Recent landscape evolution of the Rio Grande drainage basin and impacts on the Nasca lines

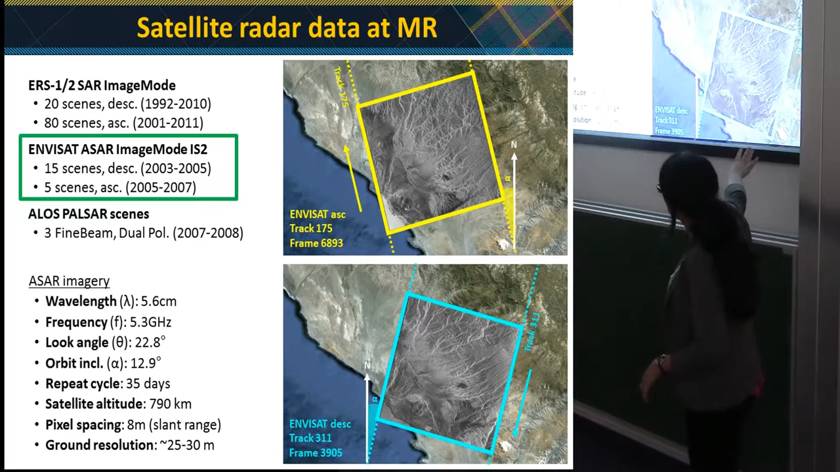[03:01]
look at the pictures here you can see that with one scene only you can image the full drainage basin and have a single scene around 100 kilometers by 100 kilometers wide with pixels on the ground 20-30 meters big and a repeat cycle of up to 35 days which means you have
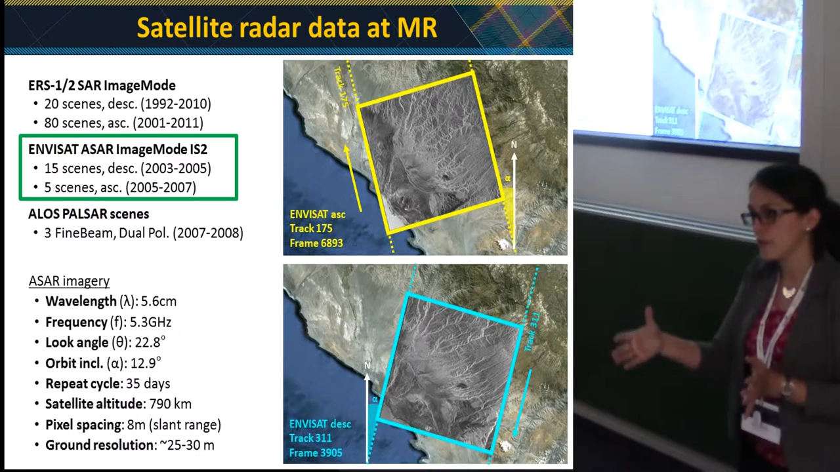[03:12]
an image every month so you you can look back at the archive the image archives and look back at the past and what happened over the last 20 or 30 years depending on the archive you
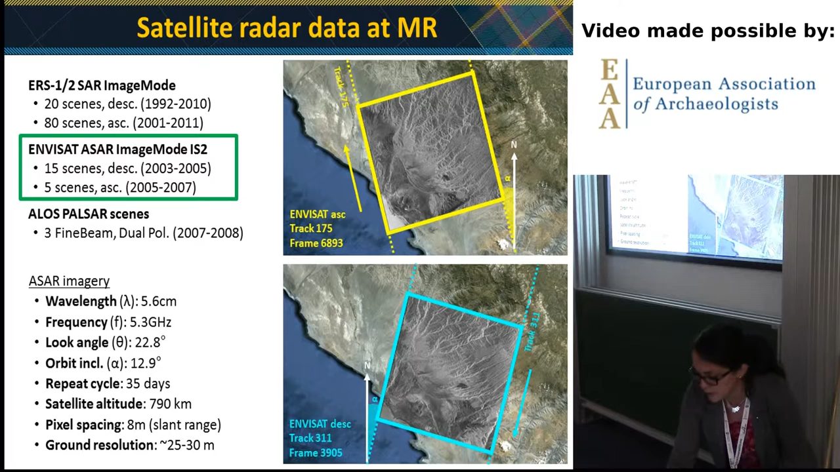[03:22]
look at so we have developed a methodology to analyze the data together so we are looking at radar data so radar data
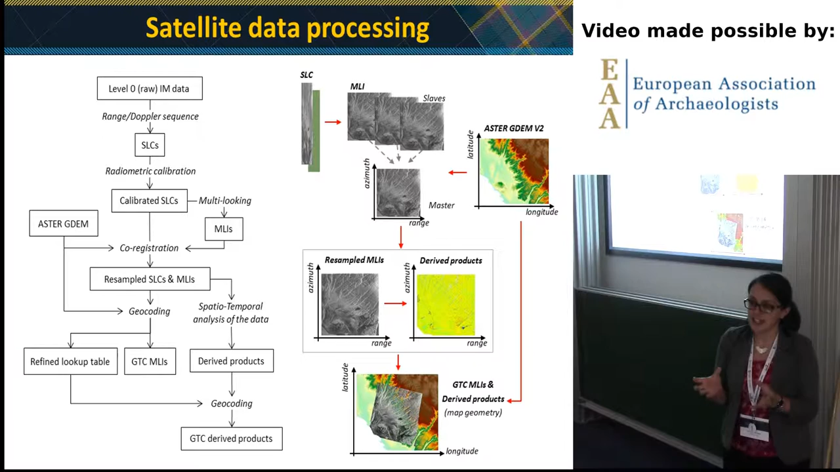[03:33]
are made of two different components one is the amplitude and the other one is phase we mainly focused on the amplitude component which gives us some sort of black and white vision of the area of interest the
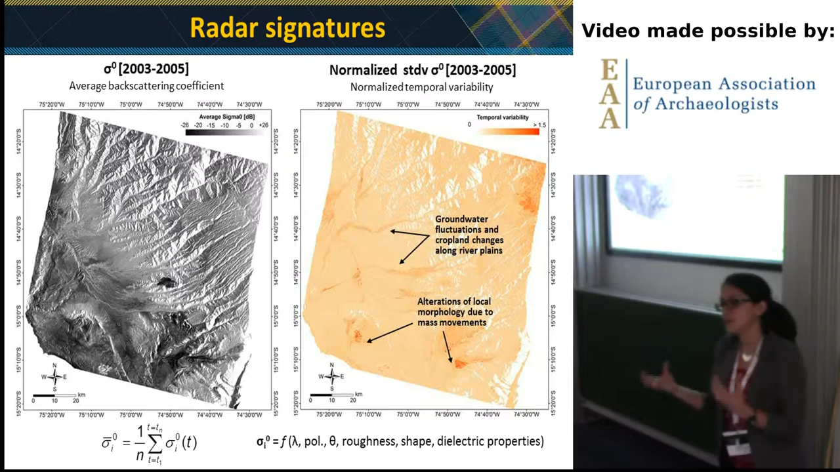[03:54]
brighter the brighter the pixel in the radar scene the higher the magnitude of the radar signal backscattered to the radar sensor so if you look at an image like that and if you have a stack a temporal stack so a set of images that were over the same area but at different times you can combine them together and look at the temporal variations that you measured over the years for instance in the image to the image to the right we see with darker red areas undergoing a significant amount of change in the radar response
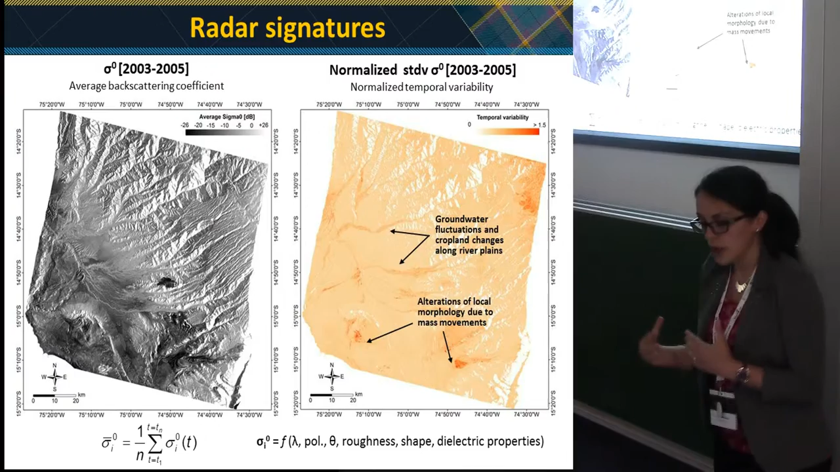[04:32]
and the radar signature over over a temporal frame of two years so the temporal variability is a function of the radar response of the area and it's controlled by a set of characteristics
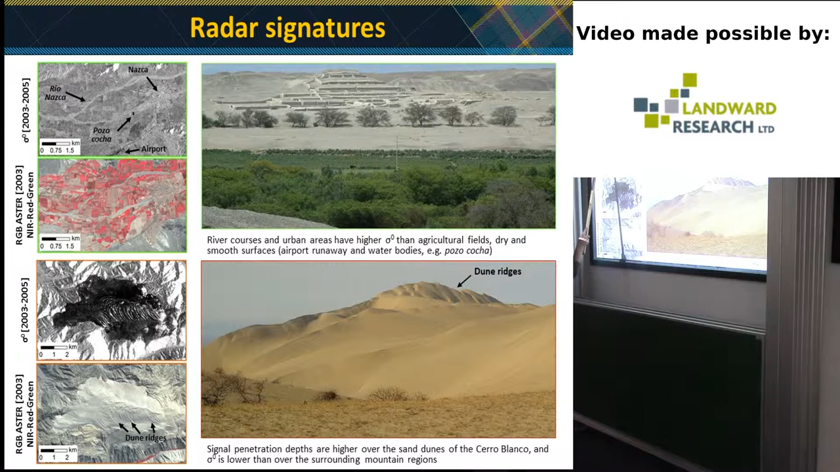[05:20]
going to be able to reach that point you can see that rivers they have a radar response which is much brighter than the surrounding agricultural fields while if you have um water bodies or areas of calm water like the
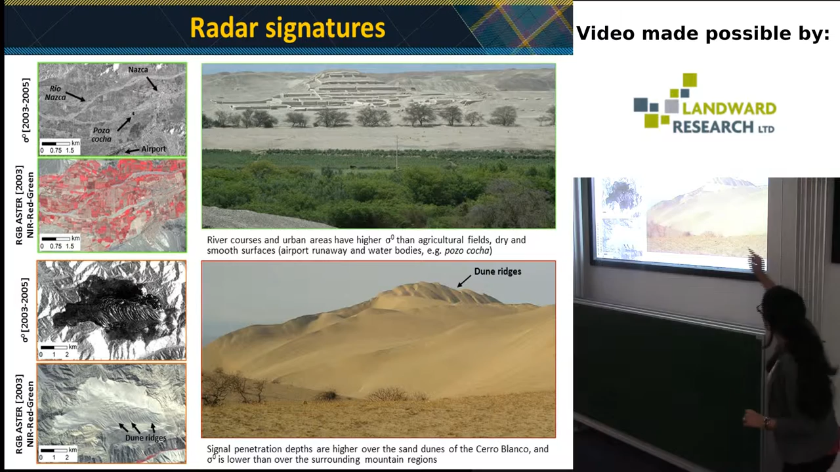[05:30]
pods of kochak in the in the same image you will have specular reflection so the um radar response will be very very dark
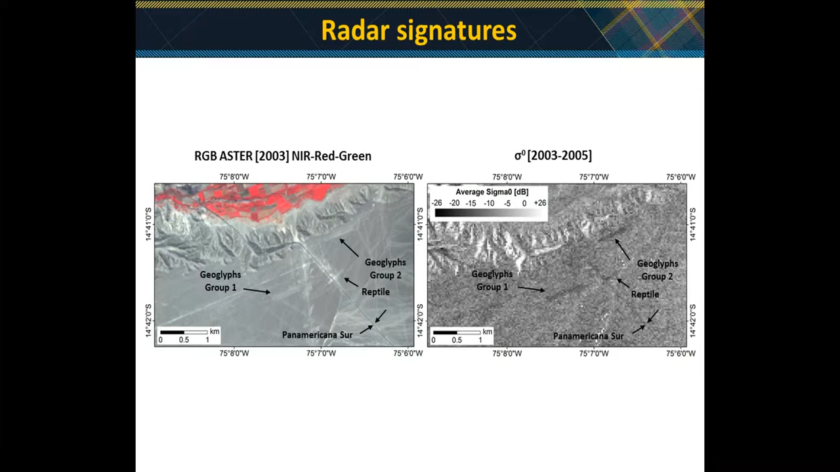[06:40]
great you can still recognize all the different um rectangular geoglyphs and some of which are unfortunately um cut by the by the main motorway of the of the valley so what we tried to do having
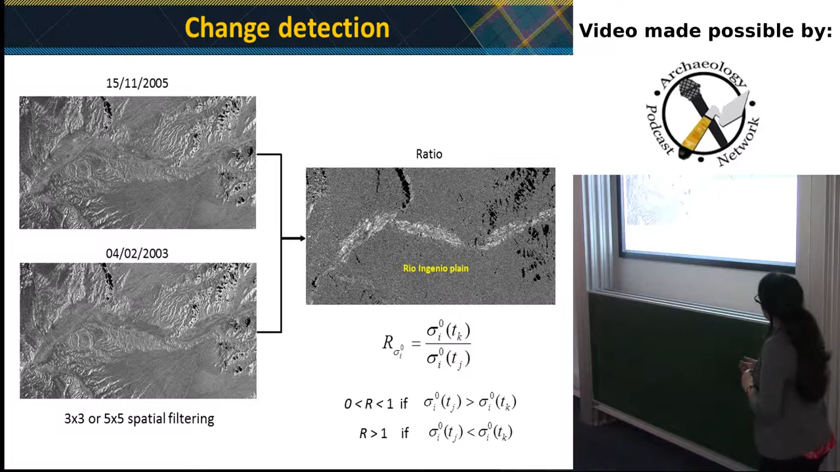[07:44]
a more qualitative analysis we can also uh go into a more quantitative uh comparison of the different data and we analyzed set of pairs of of of this huge satellite um stack that we had and we
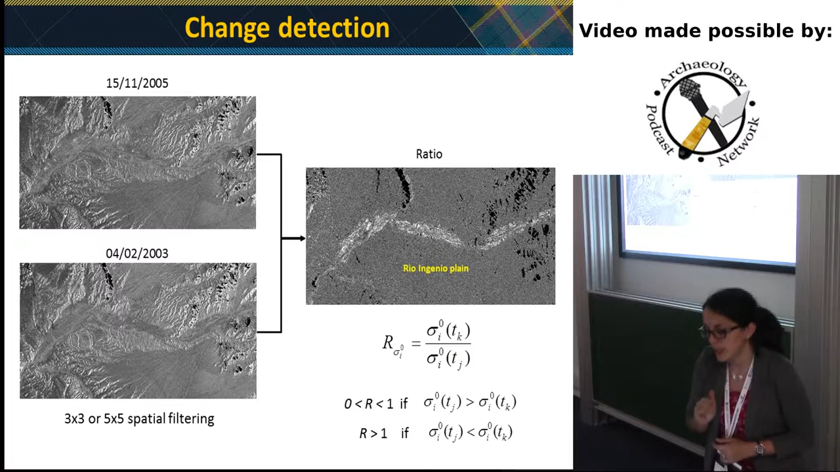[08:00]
um computed ratios between pairs of scenes so as you can see to the left those are the original images they are characterized by signals also controlled by topography and um response of the area to the side the typical side looking geometry of the radar so the radar doesn't look at the area of interest just from the top to the bottom but has a sort of tilt in the looking geometry so every time you have non-flat surfaces
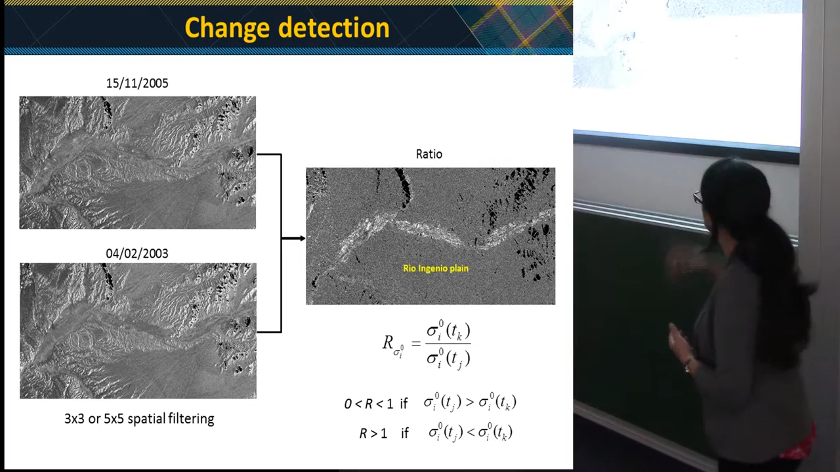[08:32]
you'll have a lot a strong component due to topography but if you use the same sort of sensor and the same sort of acquisition geometry